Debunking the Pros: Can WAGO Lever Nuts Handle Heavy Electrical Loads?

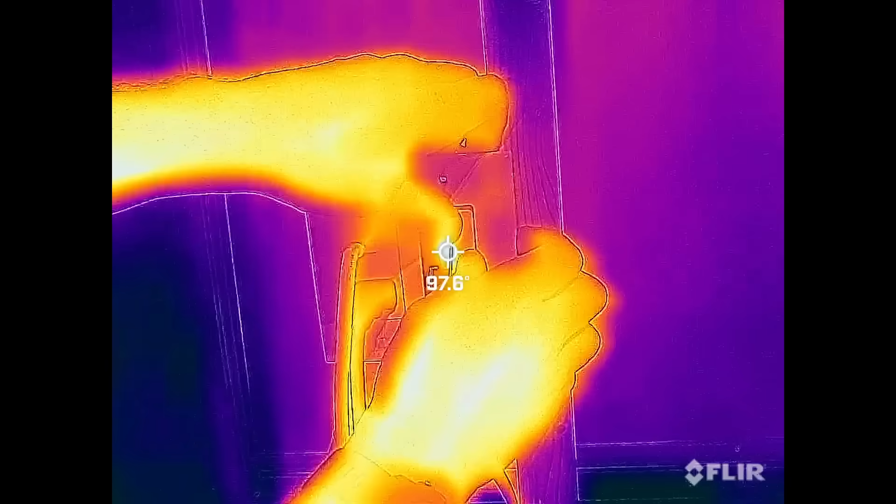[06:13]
And then just demonstration, because it wasn't clear between each test point, I would remove that blank, take the measurement with the FLIR thermal imaging and then replace it so it held the heat between the five minute intervals.
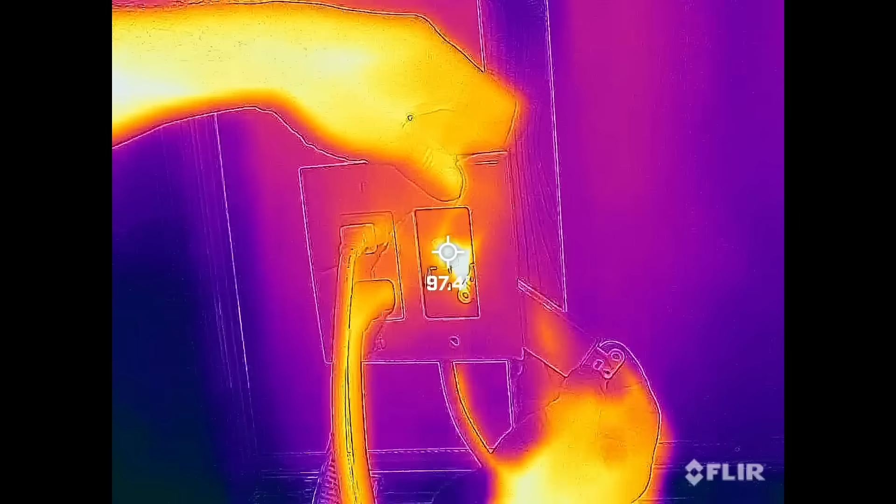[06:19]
So testing out the first after first five minutes with the WAGO lever nut, we're going to get 103 degrees Fahrenheit.
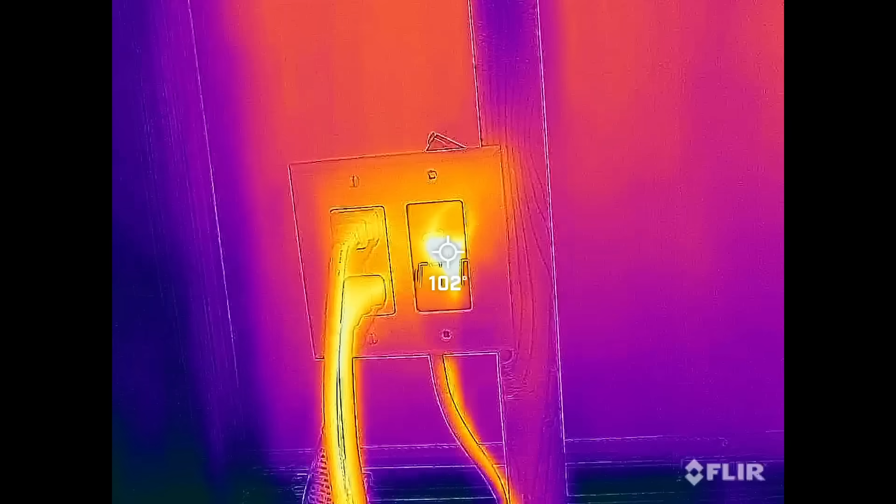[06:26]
And I did take a few other data points, but this is after 20 minutes. So this is the max temp we're going to get here. And taking a look, it does do a recalibration there in the middle, but about 115 degrees Fahrenheit is as hot as the WAGO lever nut got.
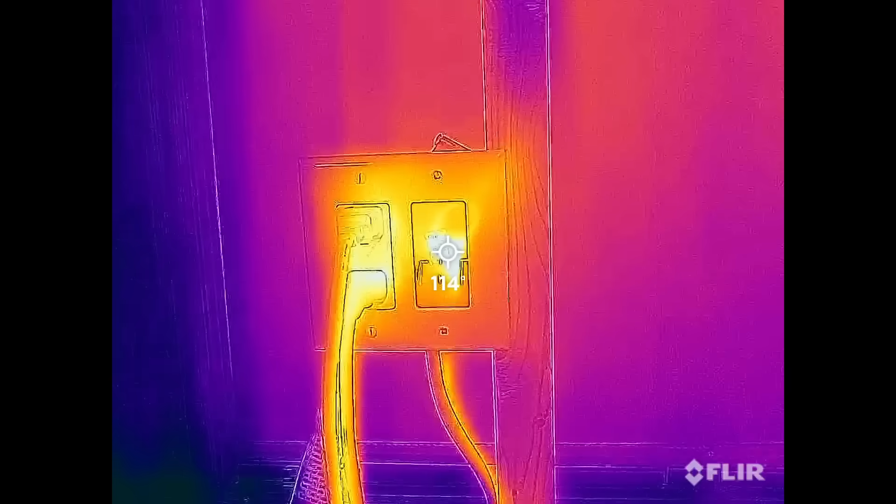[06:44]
So let's compare everything now. And what is the conclusion? Okay, so the results are in and I made a little chart and associated graph.